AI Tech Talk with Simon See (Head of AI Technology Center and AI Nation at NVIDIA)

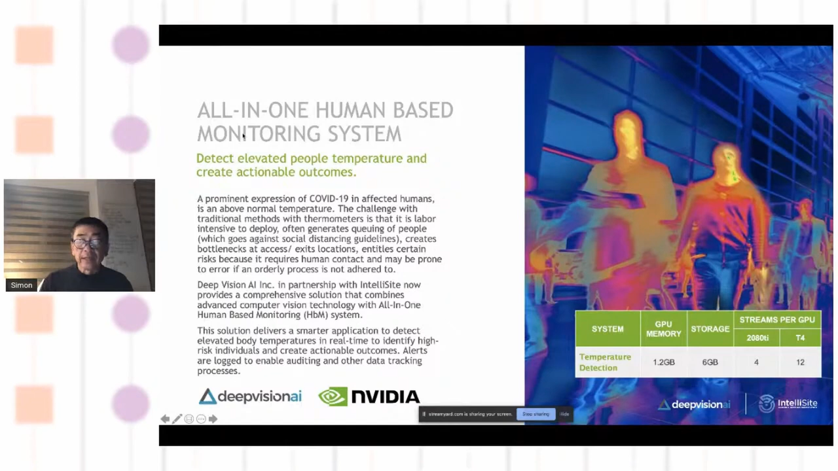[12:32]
Another one is intelligent human-based monitoring system. Again, you know, is enterprise temperature monitoring at scale.
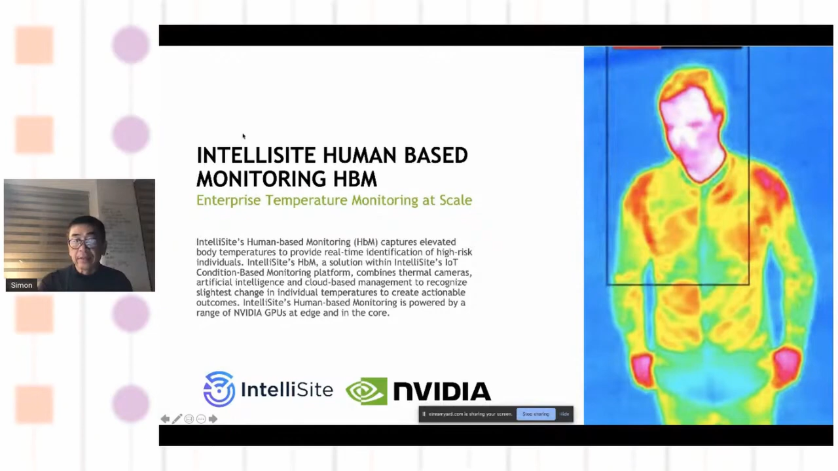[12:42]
This is being used in some of these companies where they use combining with thermal cameras and some form of conditioning platform.
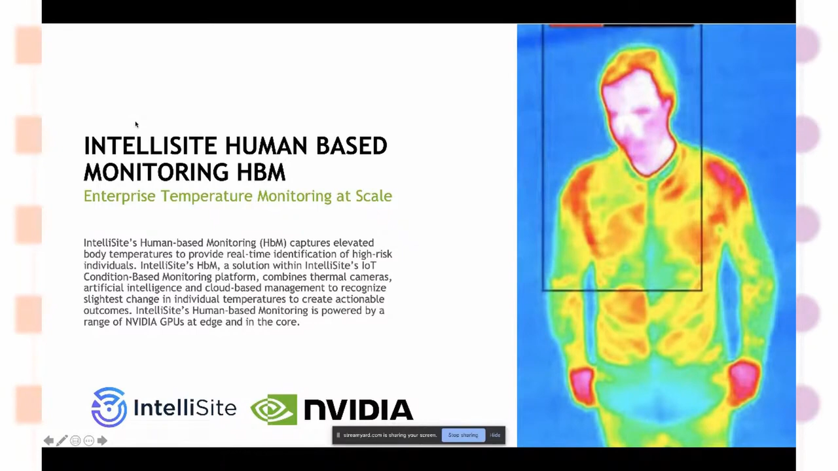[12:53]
They could help to detect temperature changes and whatsoever within the companies. Like I said before, there are many hospitals. They have different type of IoTs and stuff like this.